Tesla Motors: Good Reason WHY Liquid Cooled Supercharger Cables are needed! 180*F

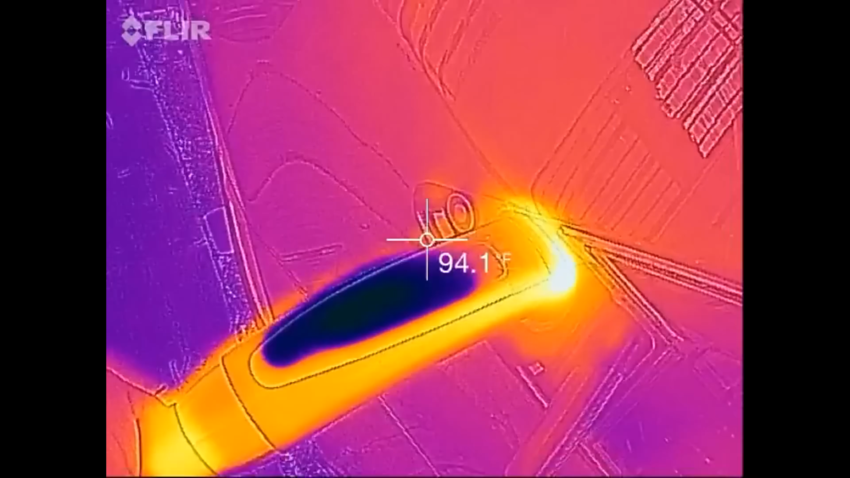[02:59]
On screen: spot 94.1°F
makes your body say, screw this or it's okay.
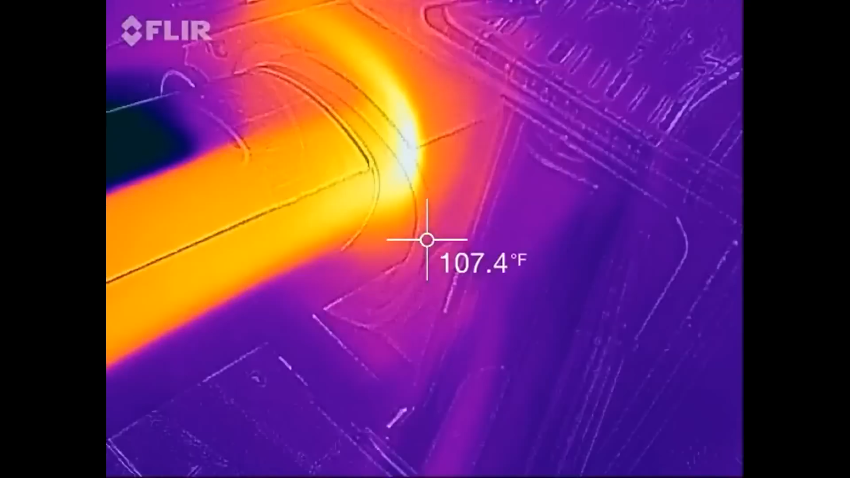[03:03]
On screen: spot 107.4°F
But, uh, let's just, I just see a hundred, okay, 178, 179, eight, 180. It's going up.
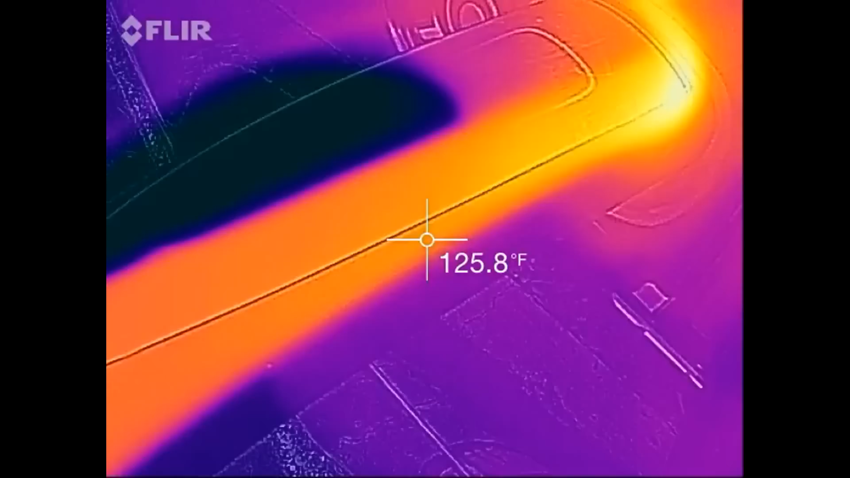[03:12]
On screen: spot 125.8°F
Uh, this is, that is almost boiling right there.
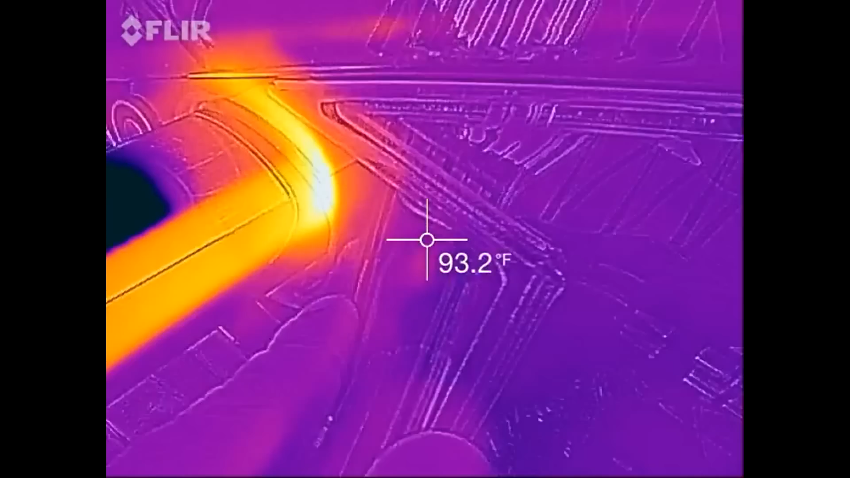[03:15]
On screen: spot 93.2°F
And that's not inside the car. That is on the outside of the charge, charge one.
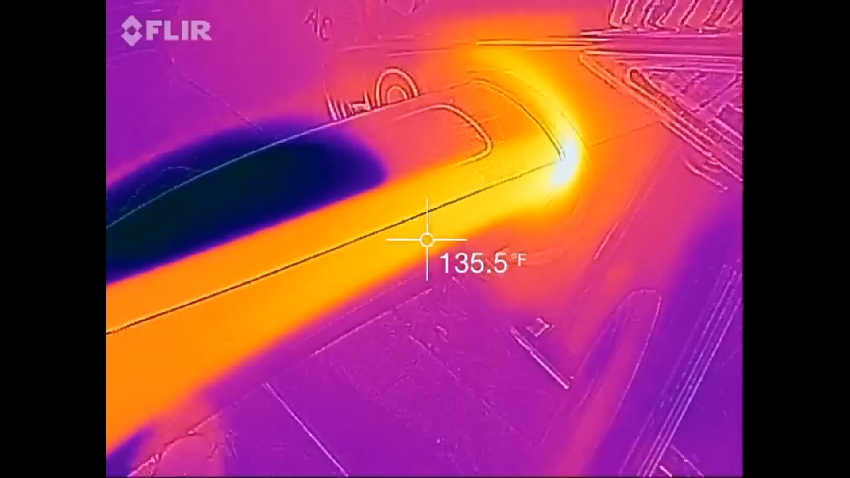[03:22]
On screen: spot 135.5°F
Look at that. Okay, we saw 130.
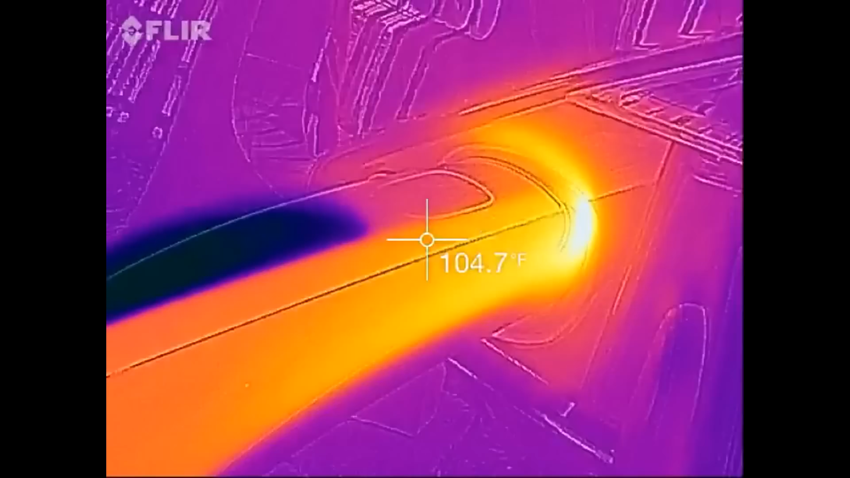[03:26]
On screen: spot 104.7°F
Let's go check the bottom a bit. Hopefully I got enough. There's a hundred, 74, 140.
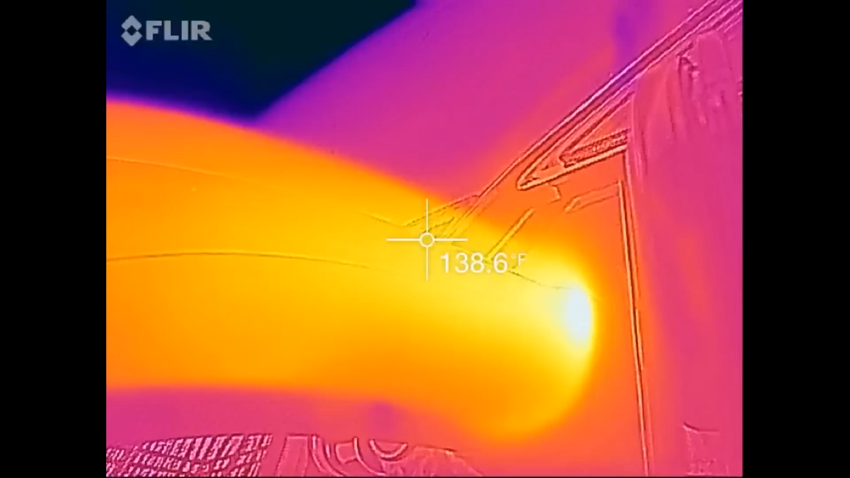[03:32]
On screen: spot 138.6°F
That is, that is very, very hot. That is almost too hot.
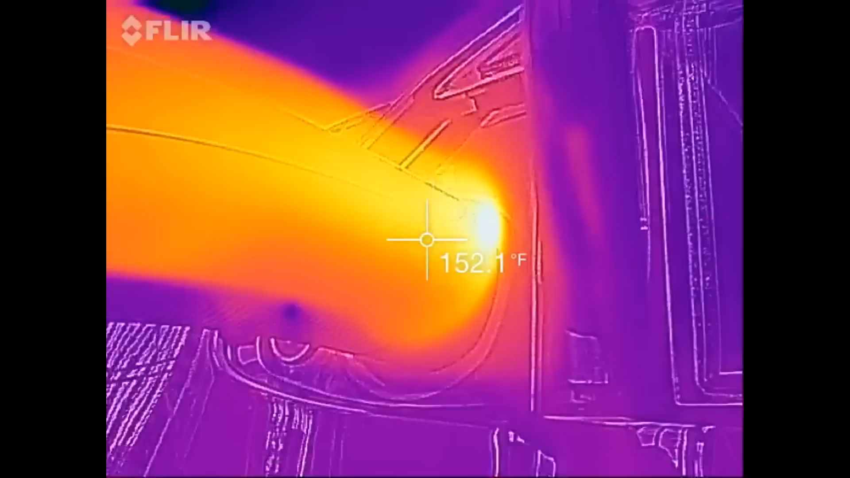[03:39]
On screen: spot 152.1°F
It is too hot. Let's just go up, up, middle of the cable.
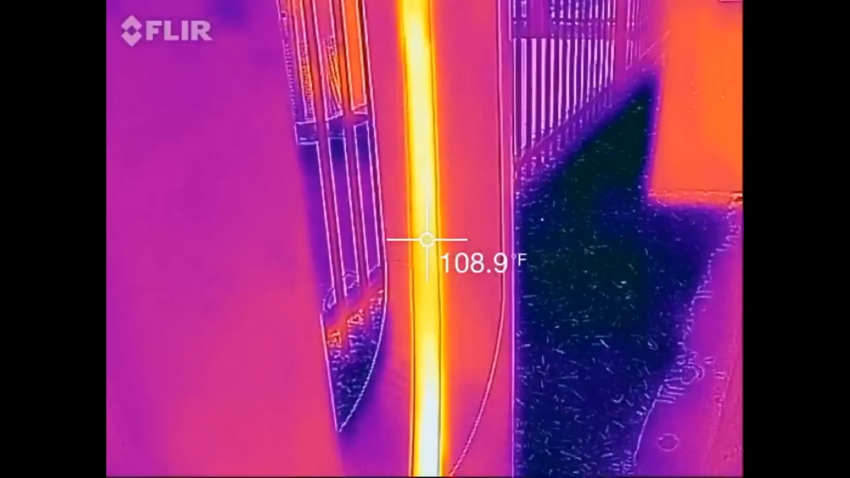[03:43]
On screen: spot 108.9°F
And it's only about 70 degrees out. And the sun's not out. It's cloudy.
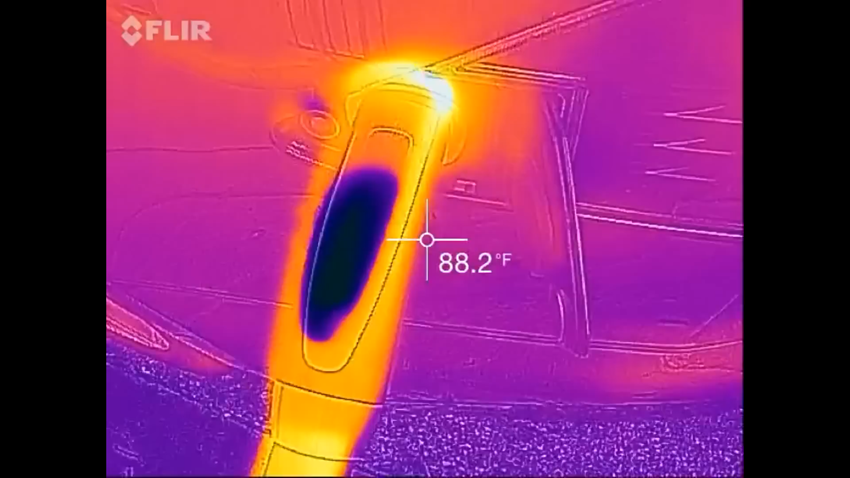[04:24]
On screen: spot 88.2°F
And it's going to be hard to get a good reading here because of the metallicness and reflectiveness, uh, which reflects IR.
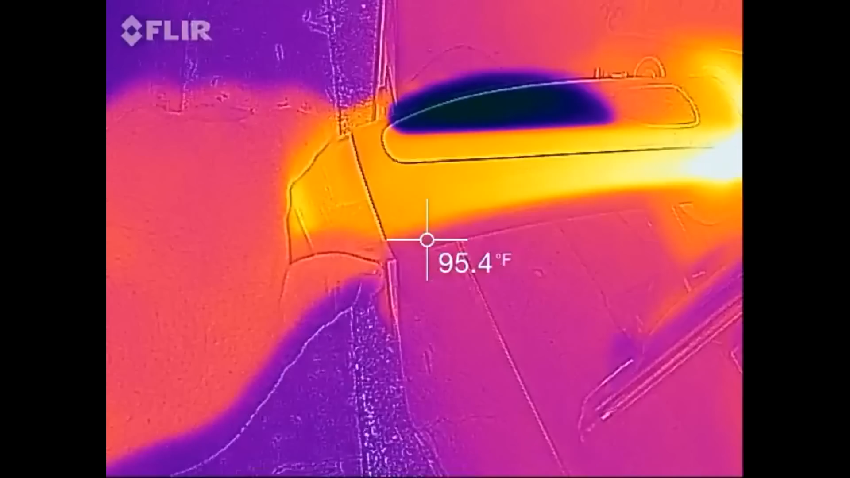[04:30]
On screen: spot 95.4°F
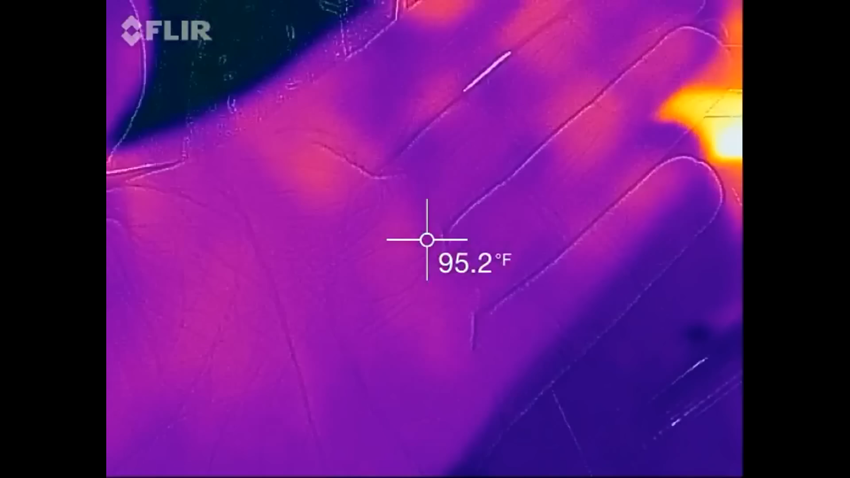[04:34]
On screen: spot 95.2°F
As a comparison, that's my hand that was just on the cable.
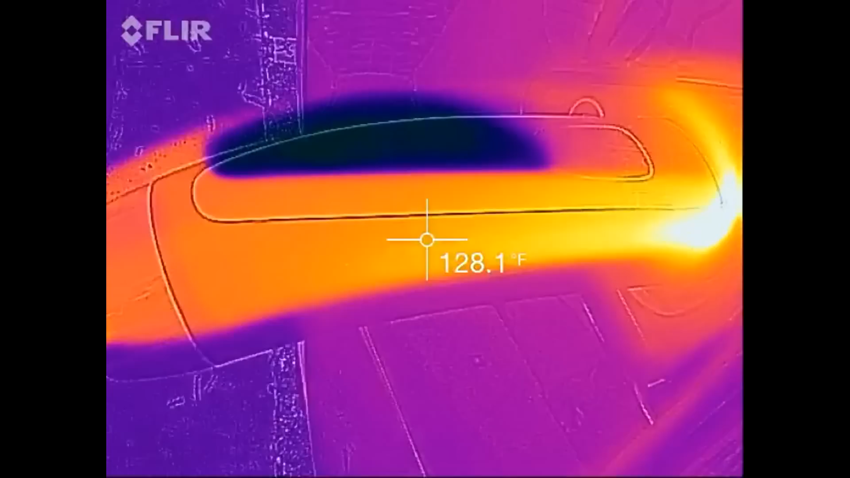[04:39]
On screen: spot 128.1°F
That is way, way, way, way too hot. 160.
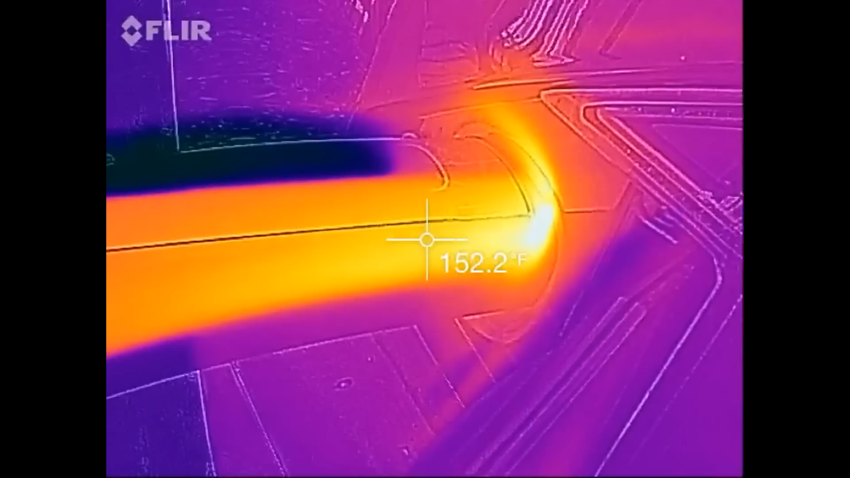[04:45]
On screen: spot 152.2°F
And right there is about where you're going to put your hand. So you're going to grab right, ah.
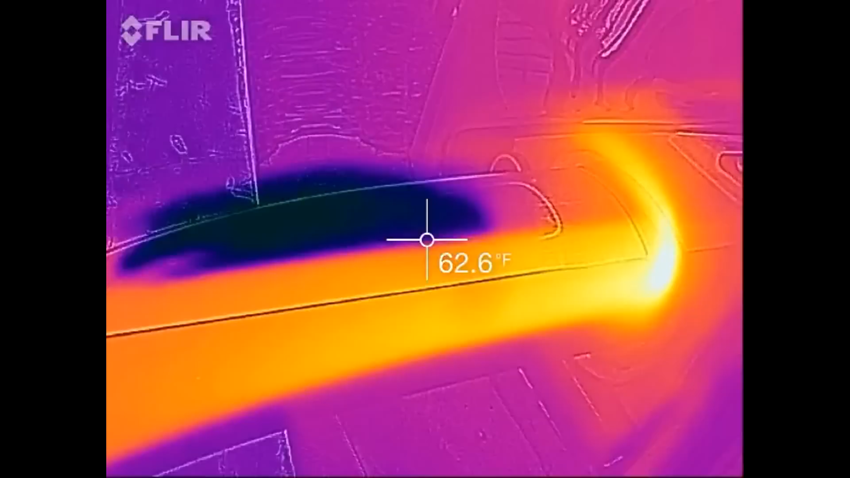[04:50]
On screen: spot 62.6°F
And it is really taking effort to keep my hand on, on the charge one.